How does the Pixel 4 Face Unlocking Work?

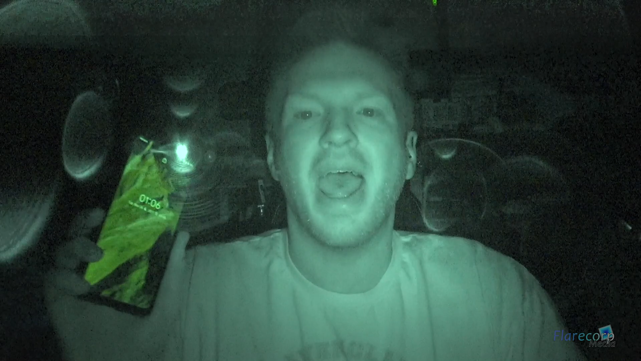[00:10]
I have here a Pixel 4 by Google with face unlocking as well as a
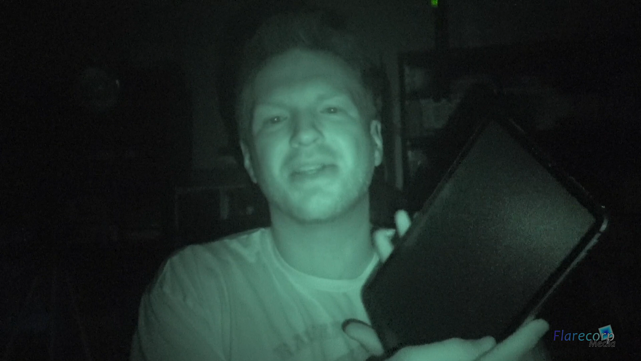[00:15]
2018 iPad Pro with Apple's Face ID.
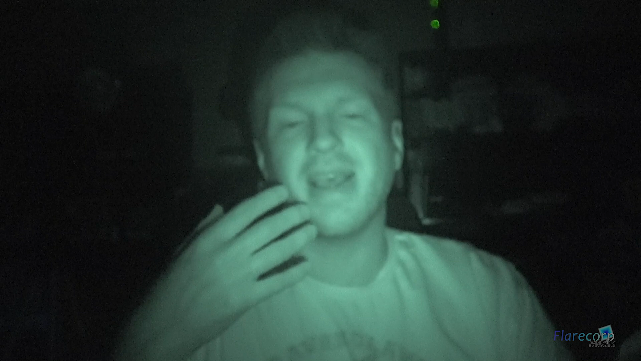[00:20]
Now they both use your face to unlock the screen instead of using a fingerprint sensor. And as you know with the iPad Pro and the iPhone 10 and 11,
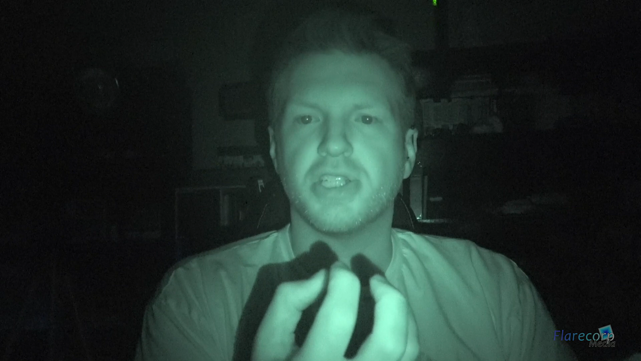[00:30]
Apple shines a beam of infrared light at your face to map it and it measures the return time and then decides if you are who you are. Now I have my camera set to infrared light so all the visible light is turned off but the camera is sending out a beam of light at me. And so any other infrared light the camera can pick up. So if I turn on this iPad Pro you are going to see the infrared light starting to flash on it. And that's it trying to map out a face.
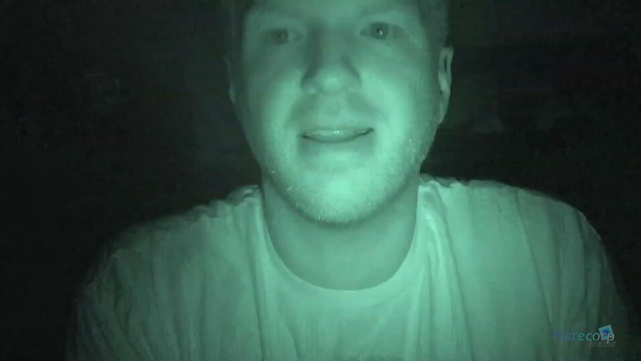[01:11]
Yeah, did you see that? It's really fast. I'll do it again. It's going to send a spread of dots across my body.
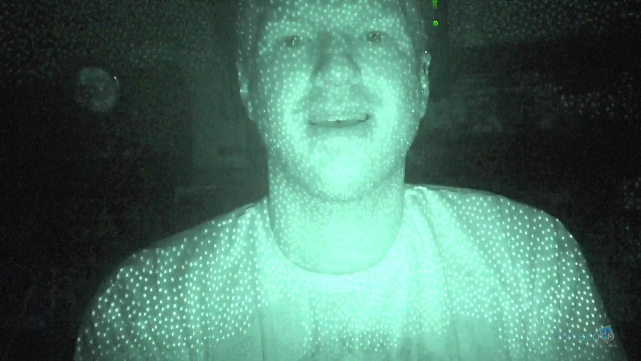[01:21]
And so that was enough for it to unlock it. It measured enough for my face. Now the big surprise to me was the fact that I saw an infrared
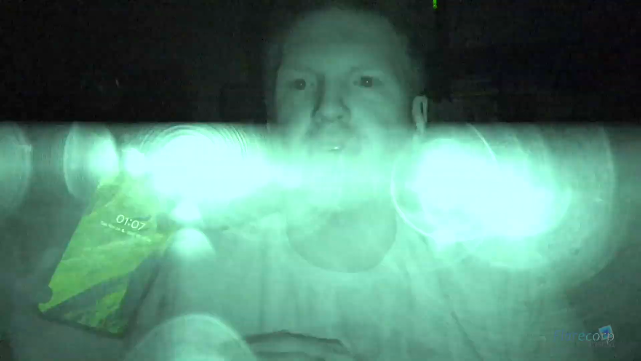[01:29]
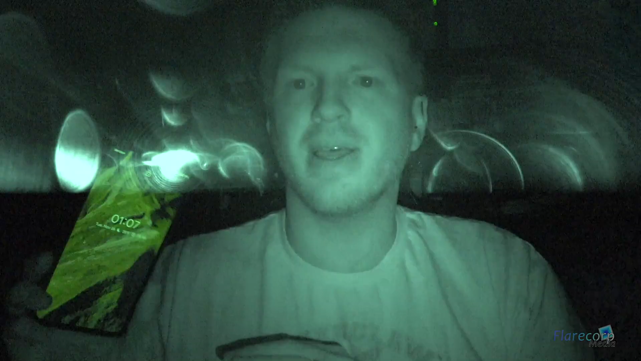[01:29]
light shining out of the Pixel 4 because the Pixel 4 has the Soli radar chip in it. Now Google advertised the fact that it uses the radar chip to unlock the screen using your face. And so I didn't expect to see this flashing light coming out of it. Because the Soli radar chip uses electromagnetic waves to blast out, bounce off of things like your face or your hand and then go back to the chip and it measures how far away something was.
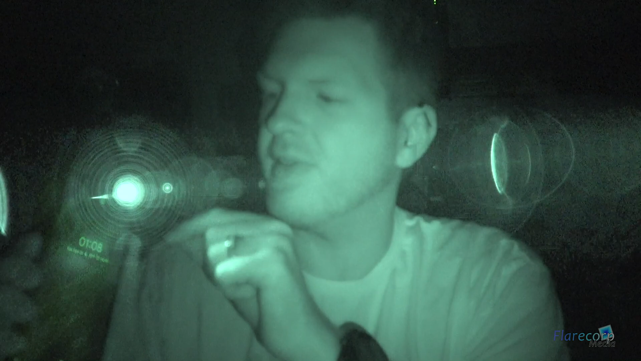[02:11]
Now how Google has this set up
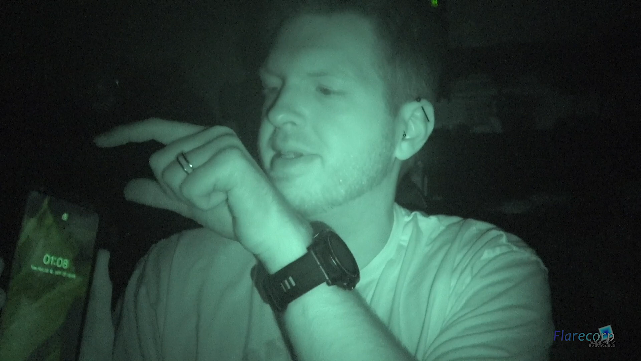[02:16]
is it's actually using the IR and the Soli radar chip together to form a map of your face.
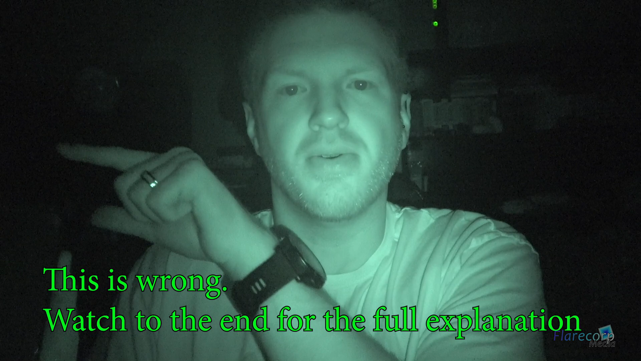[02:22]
Because the radar chip is over here on the left and if I cover that up with my finger and point it at my face, come on, you can see it's not unlocking even though I'm getting blasted by that IR. Same thing if I switch over and block the IR that's coming out.